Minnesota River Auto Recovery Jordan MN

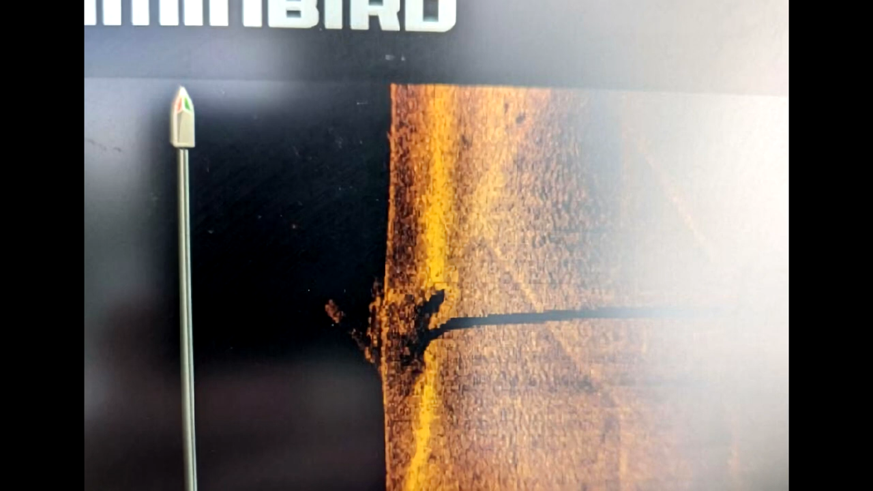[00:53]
The location was 2.9 miles from where the VW entered the water. I told them a vehicle is usually found within 500 feet of where it drops in.
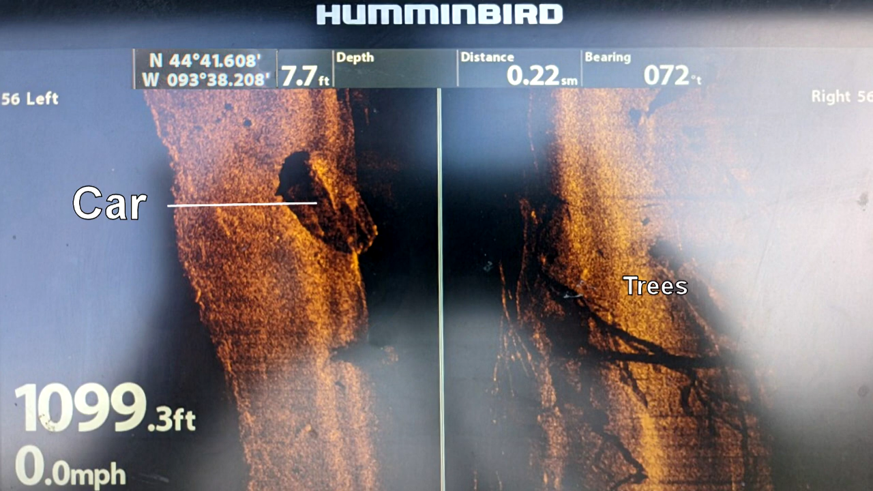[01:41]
On screen: depth 7.7 ft, speed 0.0 mph
They anchored over it and our diver made a dive. He was able to remove the rear license plate and the vehicle owner was able to identify it as his vehicle. We set it up to have all parties involved in the recovery to meet at 9 a.m.
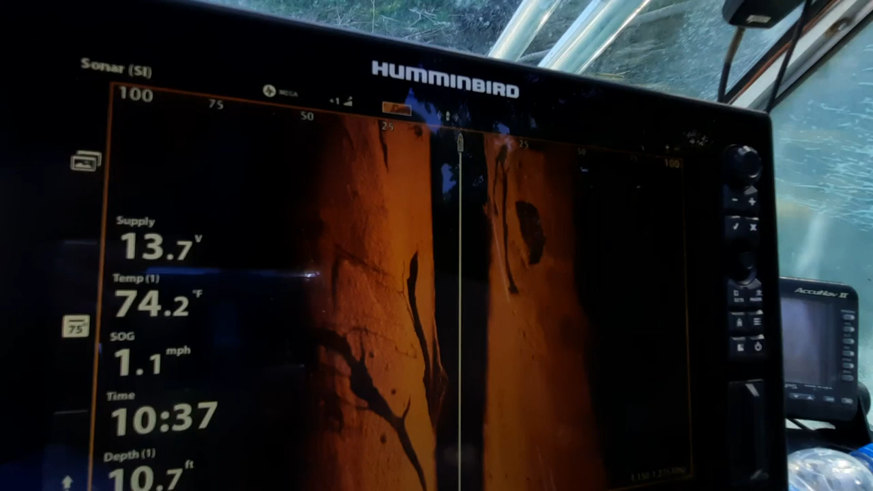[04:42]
On screen: depth 10.7 ft, water 74.2°F, speed 1.1 mph
Side scan's probably going right away. Yeah, I'm gonna switch screens as soon as you're done, Rick. Go ahead.